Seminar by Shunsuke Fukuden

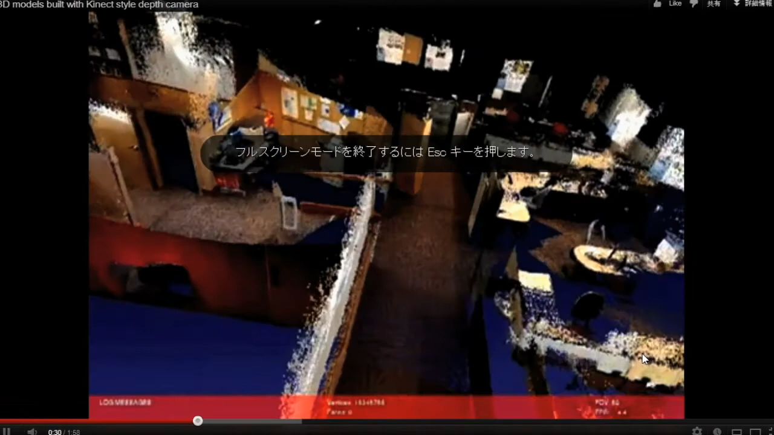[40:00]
a much better to get a much better result. Like this, it's all made by the point things.
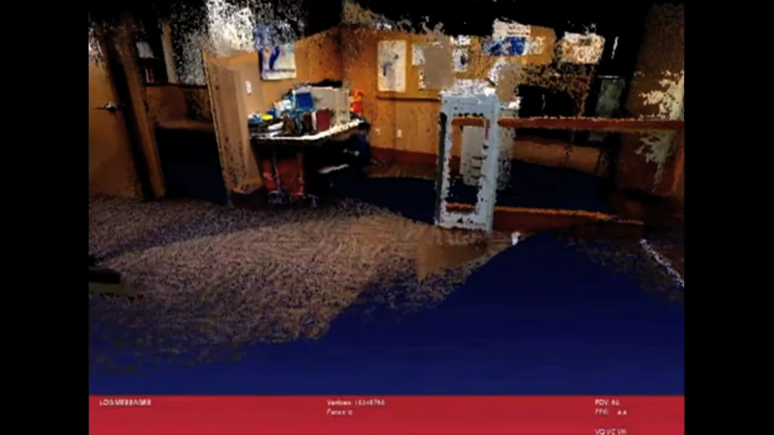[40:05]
Yeah, point data. And it's really huge, and it's not quite useful for the real time or something.
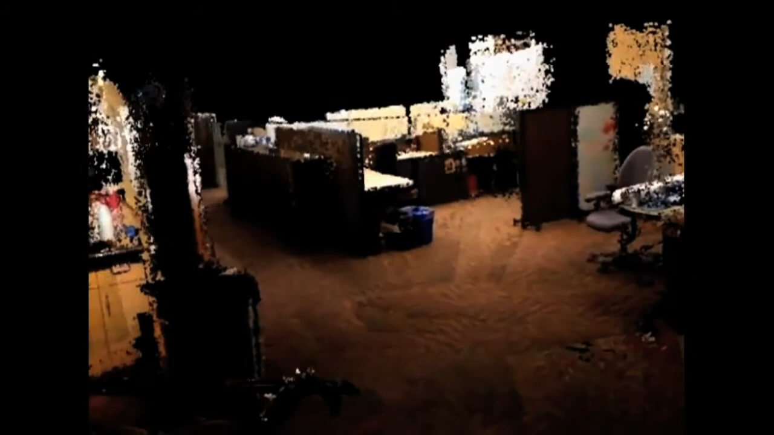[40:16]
And especially game using limited resources.
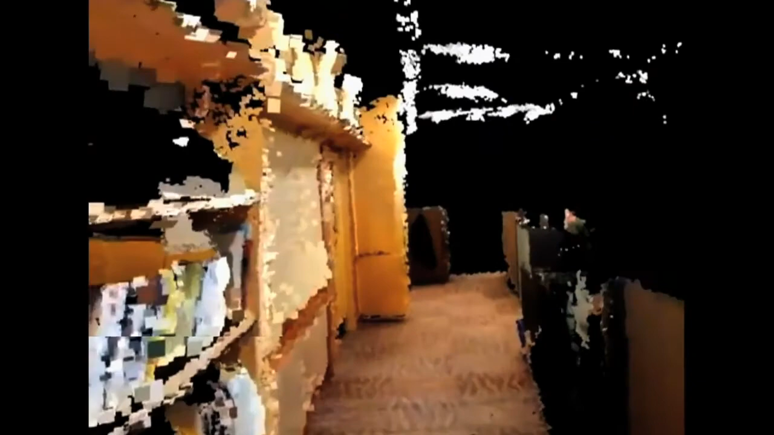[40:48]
Yeah, this one. Thank you. Can't interpret the camera like the Kinect, because Kinect is a very low quality camera.